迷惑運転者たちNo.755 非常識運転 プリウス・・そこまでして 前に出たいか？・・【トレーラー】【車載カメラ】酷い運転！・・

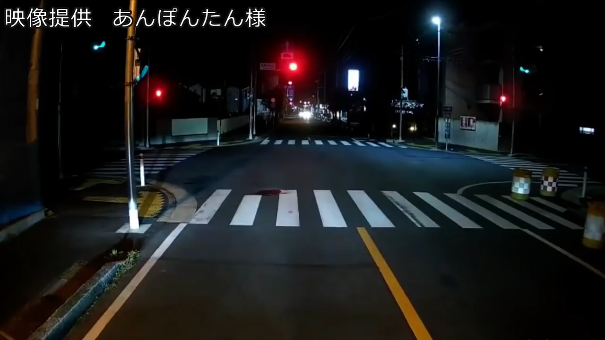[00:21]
何をやったこいつ。はあ？いや、ブーンじゃねえだろ、おい。バカ野郎だな、おい。ナンバー121って書いてあったぞ。この16号も突破してきたね。